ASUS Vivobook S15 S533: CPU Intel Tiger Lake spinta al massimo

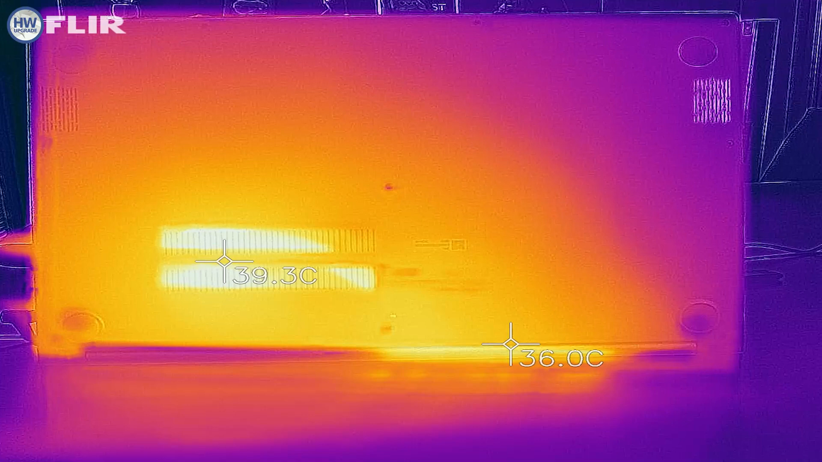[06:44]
La dissipazione è molto efficiente e per la struttura in
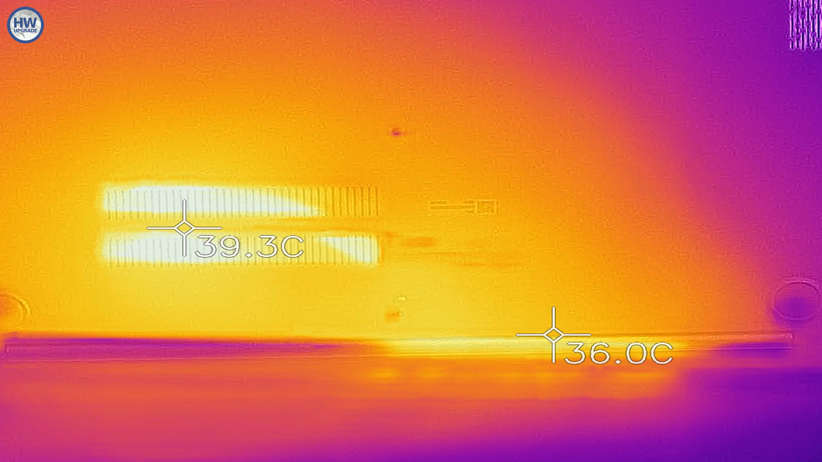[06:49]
alluminio aiuta a smaltire ancora più velocemente il calore.